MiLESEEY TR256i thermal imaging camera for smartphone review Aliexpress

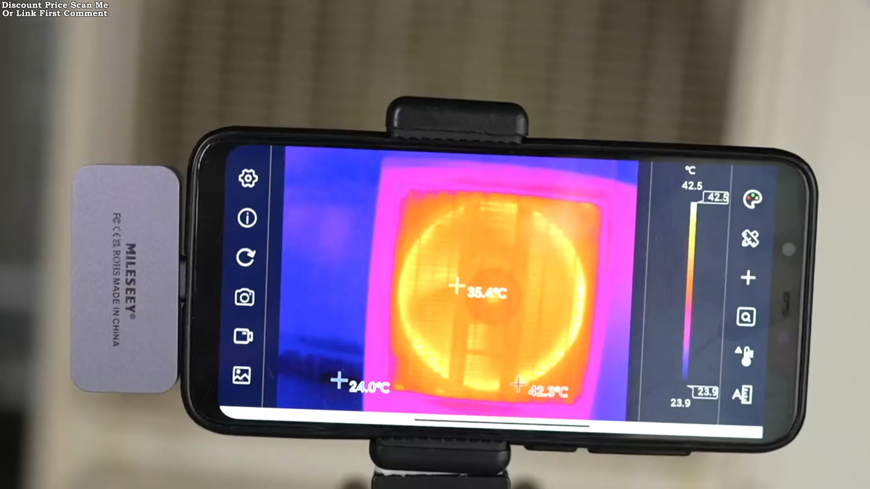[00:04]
On screen: spot 35.4°C, min 24.0°C, scale top 42.5°C, scale bottom 23.9°C
The Mealeezy TR-256 i-thermal imaging camera redefines convenience
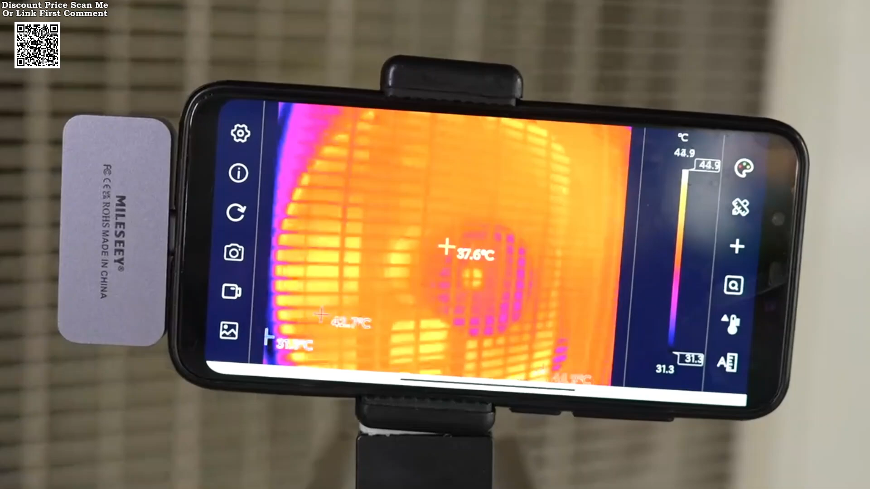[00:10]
On screen: spot 37.6°C, scale bottom 31.3°C
and precision for smartphone users and professionals alike. Designed to connect seamlessly via USB Type-C, this compact device bridges the gap between portability and high-performance thermal imaging.
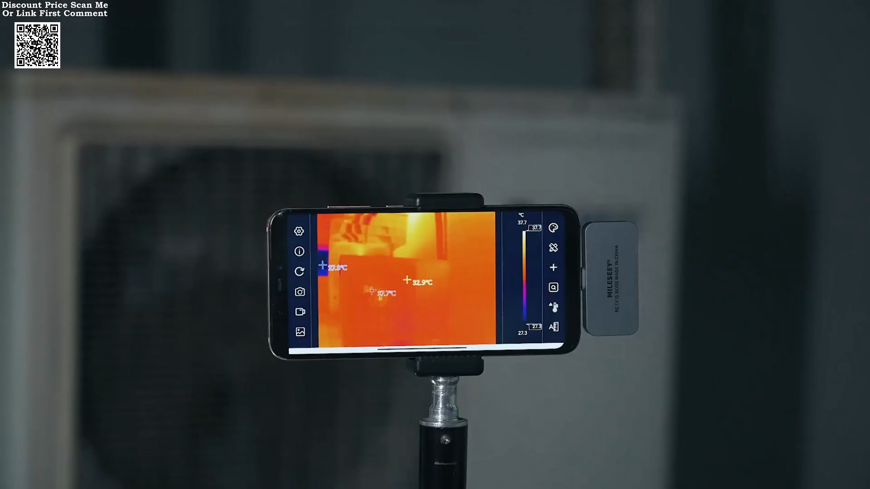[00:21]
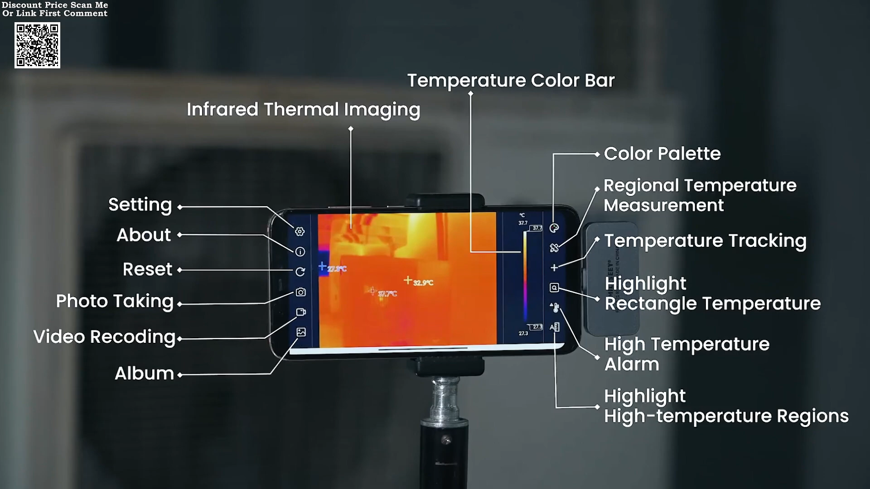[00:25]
Available on AliExpress,
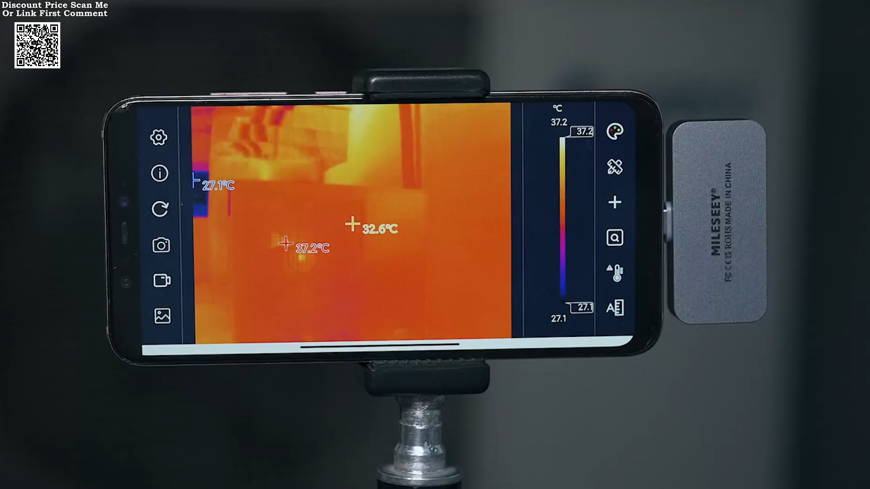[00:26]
On screen: scale top 37.2°C, scale bottom 27.1°C
it combines cutting-edge technology with an accessible price point,
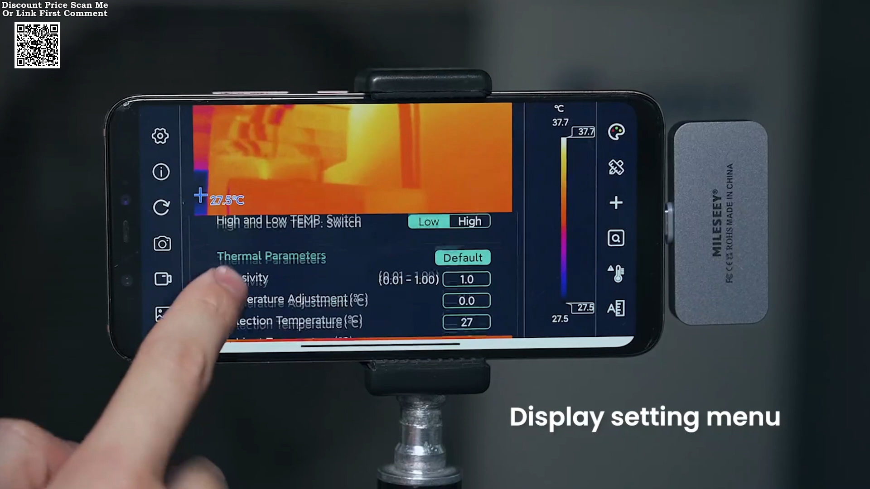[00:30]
On screen: scale top 37.7°C, scale bottom 27.5°C
making advanced temperature analysis available to everyone from DIY enthusiasts to industrial experts.
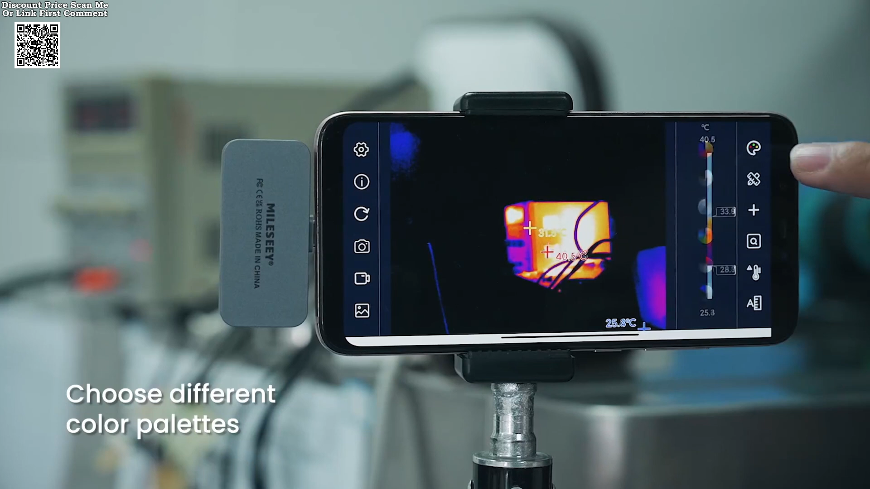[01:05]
At the heart of this device lies a 256 x 192
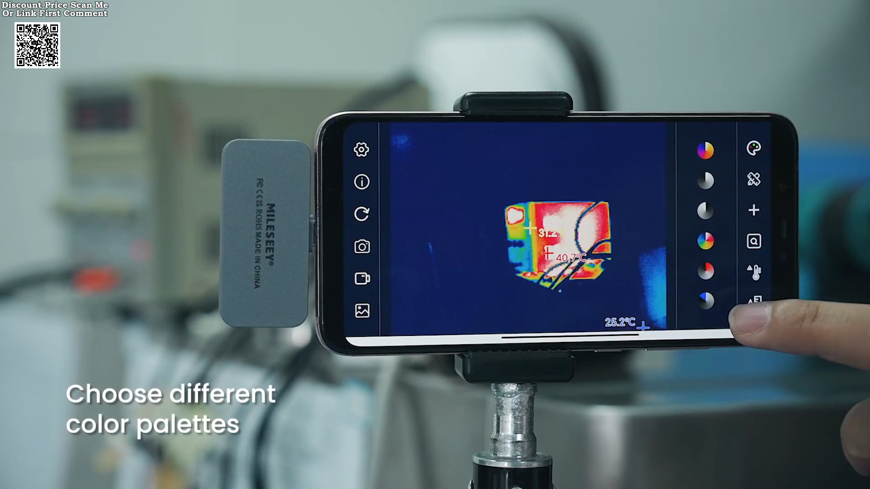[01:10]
infrared resolution sensor paired with a 25 Hz refresh rate, delivering crisp, real-time thermal visuals.
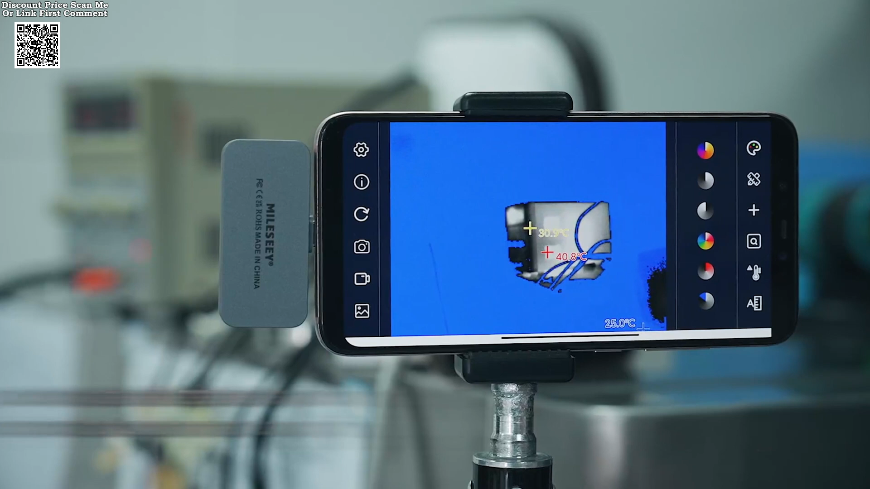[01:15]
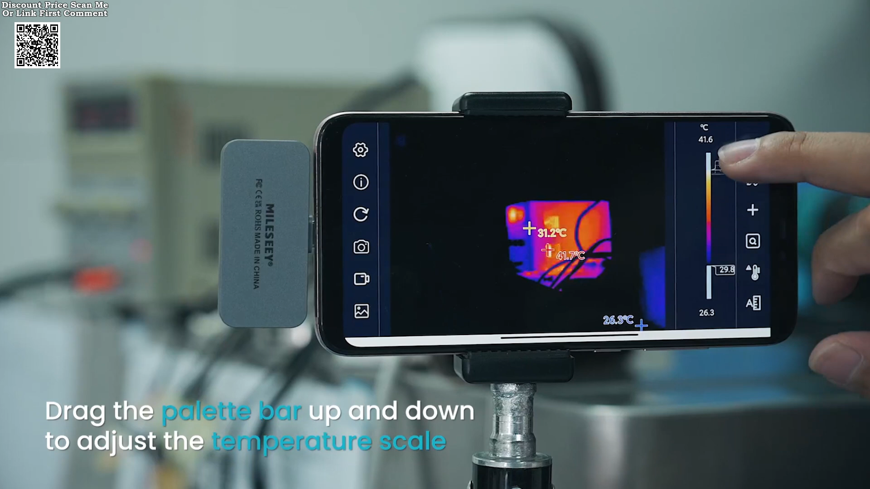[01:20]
On screen: spot 31.2°C
The camera captures temperature variations from minus 15 degrees Celsius to 600 degrees Celsius to 600 degrees Celsius with striking clarity, transforming invisible heat patterns into actionable insights. From spotting overheating electrical components to detecting insulation gaps, the TR-256 i-turns your smartphone into a powerful diagnostic tool.
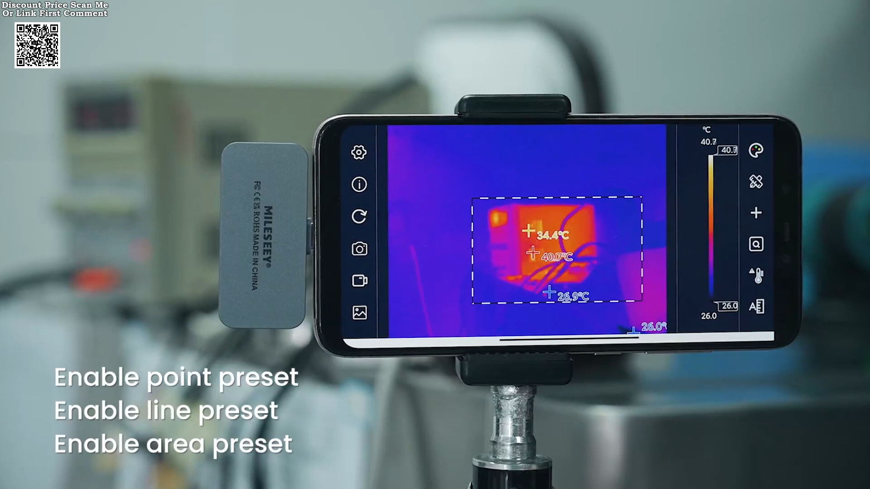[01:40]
On screen: scale bottom 26.0°C
The intuitive interface ensures even first-time users can navigate temperature analysis effortlessly.
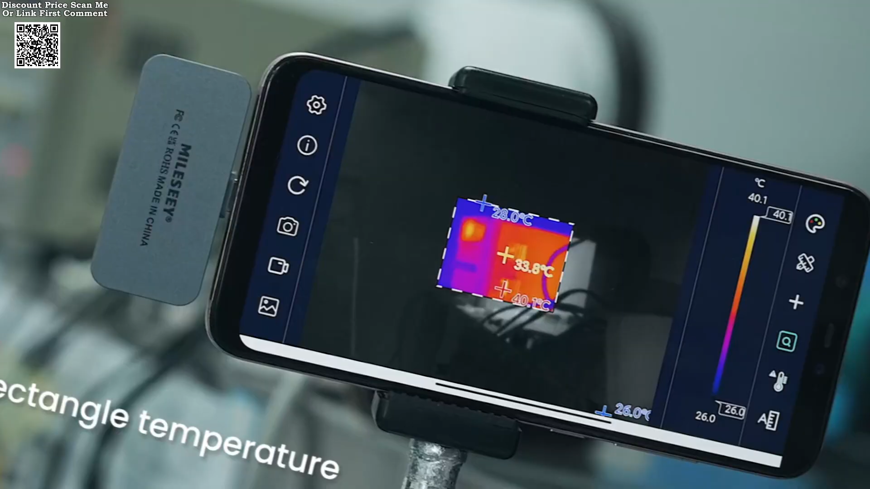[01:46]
On screen: spot 33.8°C, scale top 40.1°C, scale bottom 26.0°C
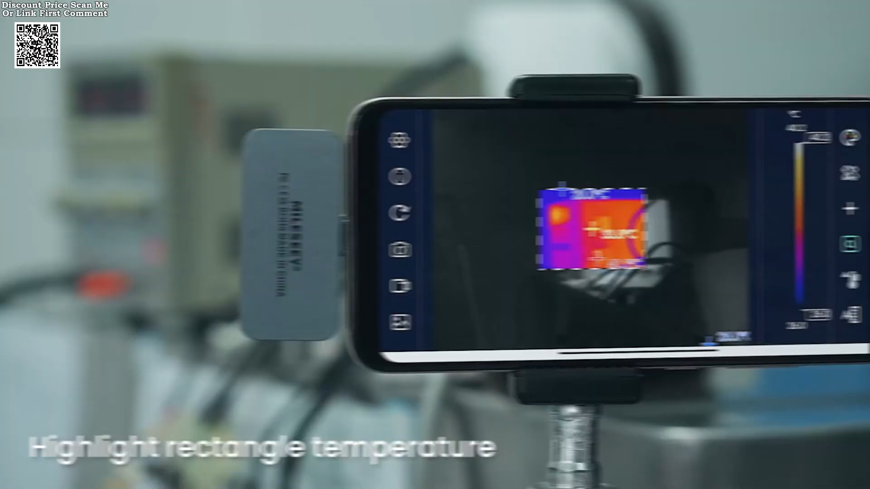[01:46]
Versatility shines through its USB connectivity, which supports both smartphones and computers.
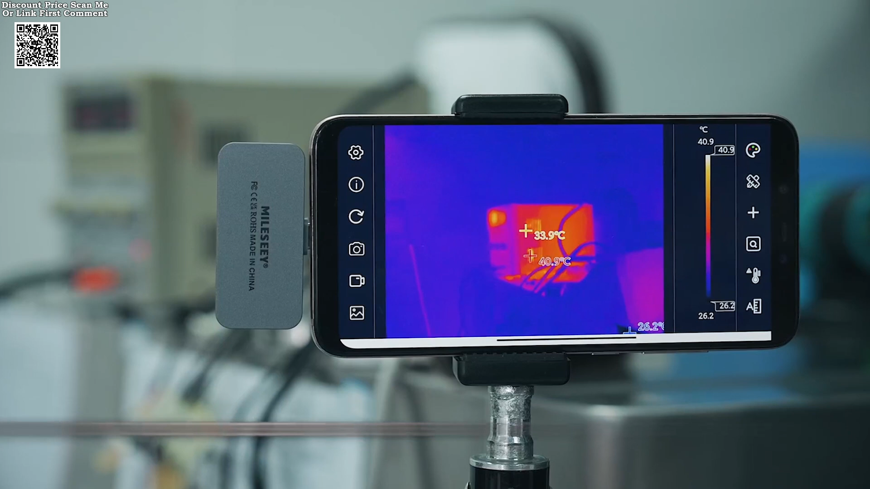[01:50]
On screen: spot 33.9°C, max 40.9°C, scale top 40.9°C, scale bottom 26.2°C
The included extension cable adds another layer of practicality,